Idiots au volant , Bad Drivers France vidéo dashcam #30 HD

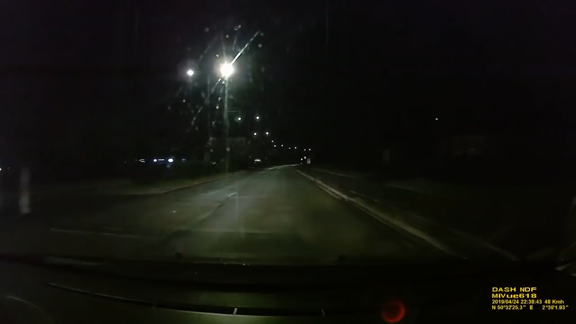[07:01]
Au courant, lui, mais c'est 50 ici. C'est écrit juste là à droite. Enfin bon, ils mettent souvent des radars, donc il va pas savoir.